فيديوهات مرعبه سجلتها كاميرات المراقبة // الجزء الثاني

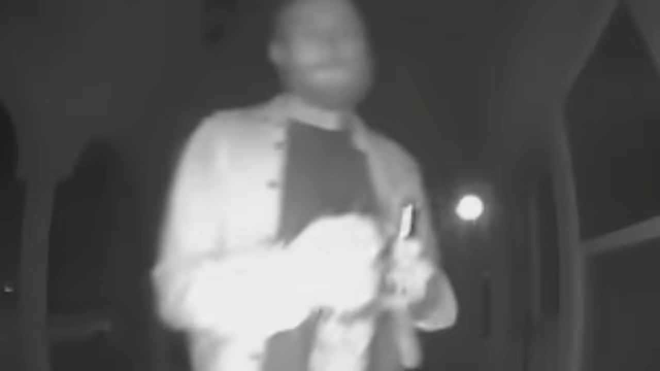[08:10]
وبعد اللي انتو لسه سامعينها فعلا راح لها البيت وكان باين عليه انه شارب حاجة
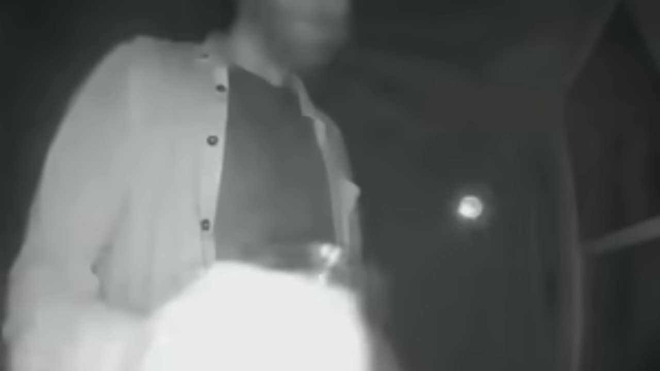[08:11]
وحتى
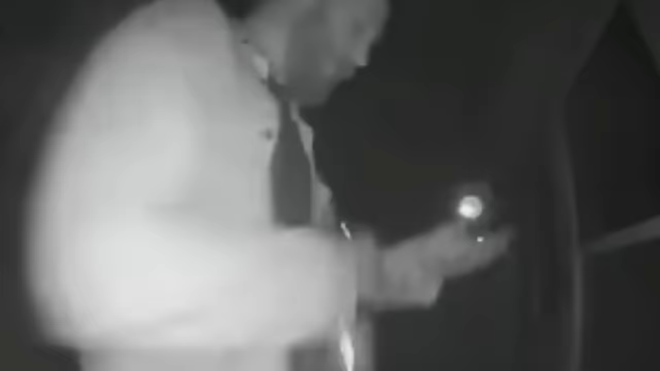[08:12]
كان ماسك ازازة كحول في ايده
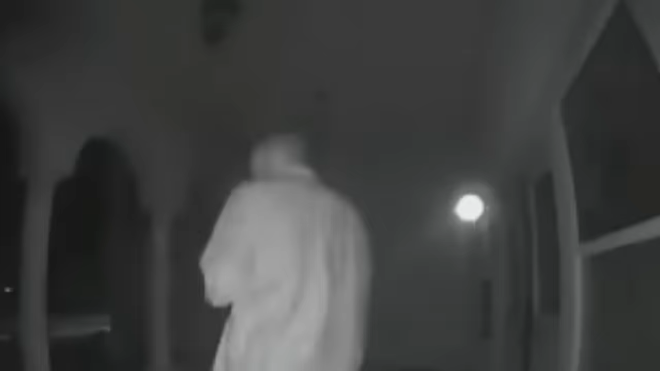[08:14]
كل ده حصل الساعة اتنين الصبح وطبعا بعد الكلام اللي قيلة سامعته وشافيته قالت احسن لها ان هي ما تفتحش الباب ومع الوقت هو فقد
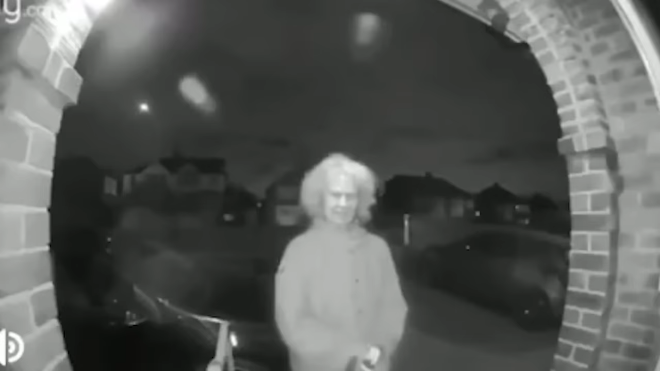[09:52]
ستة كبيرة واقفة قدام الباب ومسكة سكينة وبتبص حواليها ومترددة في الخطوة اللي حتعملها وفضل الدقايق بالمنظر ده لغاية لما مرة واحدة قربت من الباب هل ترن الجرس ولا لأ